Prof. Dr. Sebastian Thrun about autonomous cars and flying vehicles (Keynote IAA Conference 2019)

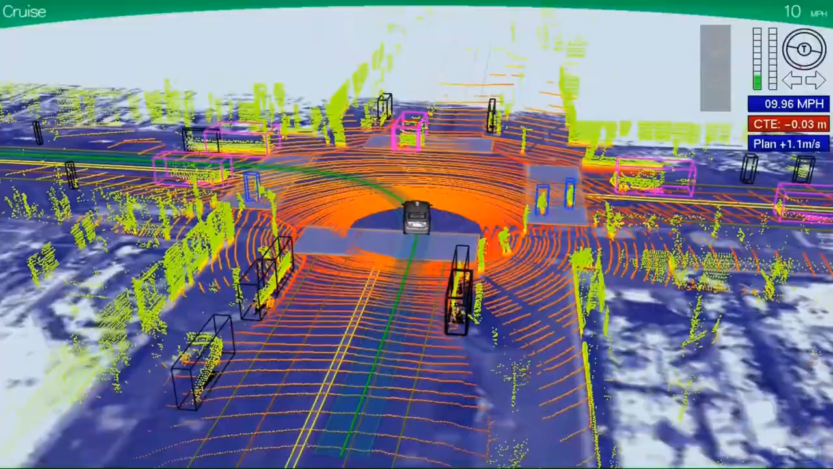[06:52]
Today is much more sophisticated, of course. But it uses a laser camera that's able to understand how far things are away. It uses a visual camera. It uses radar. It uses sonar. And it's able to visualize what's happening, understand what's happening, and then make predictions.
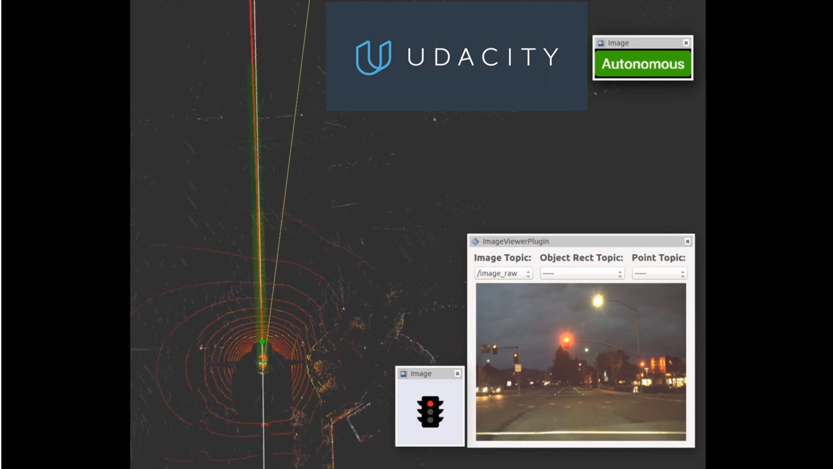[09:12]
put together software and built a self-driving car that could drive itself on camera only. It's a big debate whether you need lasers. The answer is we don't. If your system is smart enough, you can drive on vision only.
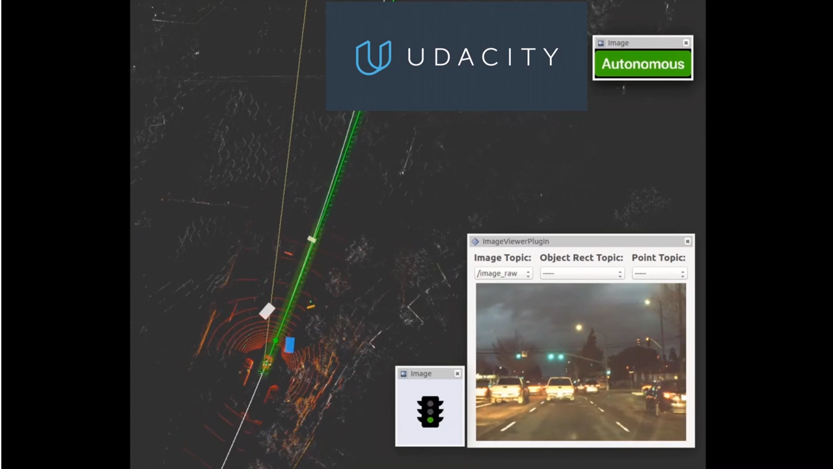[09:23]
And this is an accelerated run on an El Camino Real,
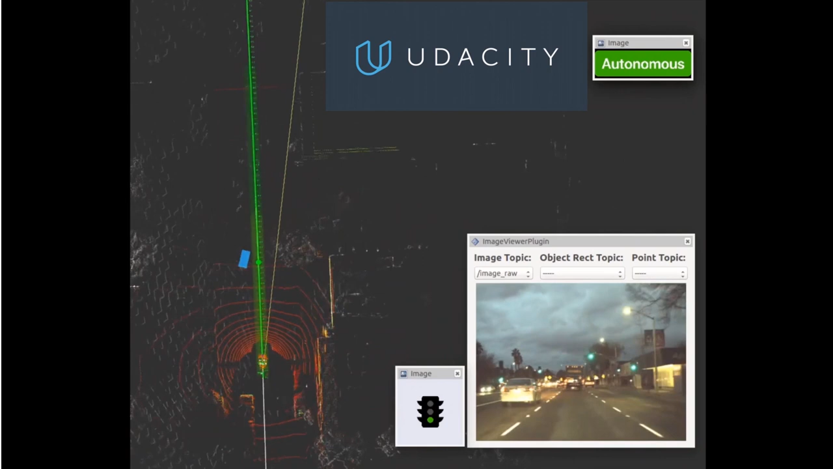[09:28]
which is a surface street in Silicon Valley, all the way from Mountain View to San Francisco. Completely hands-off autonomous.